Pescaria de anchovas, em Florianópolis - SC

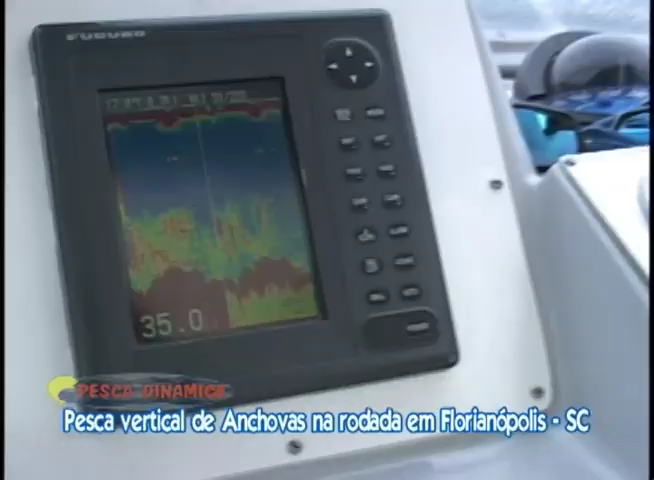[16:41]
Música Cada rodada Com o auxílio do sonar O Walter localiza
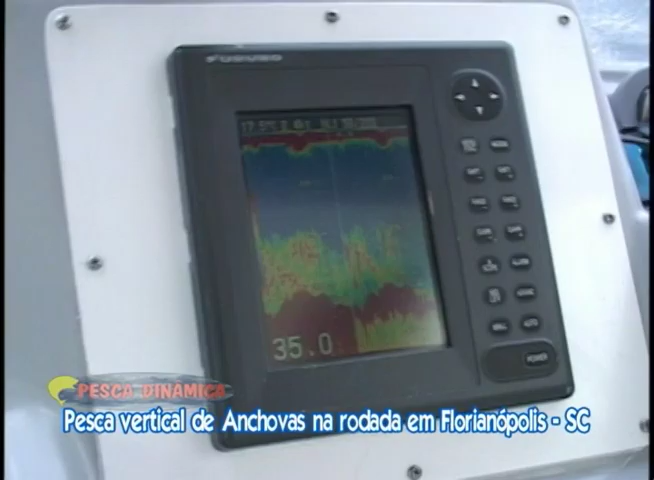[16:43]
o parcial E os peixes Joga um pouco a frente Avante dos peixes E larga o barco Nessa posição lateral